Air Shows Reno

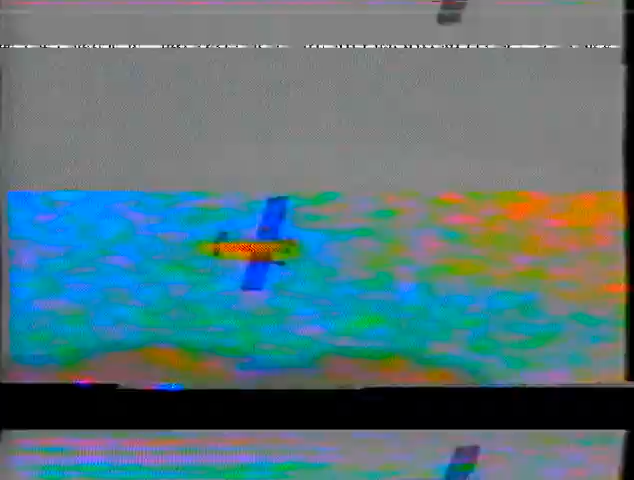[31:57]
As the airplane's going to that number 1 pylon. So let's see if Hubler can hang in there on the outside, flying a little bit higher.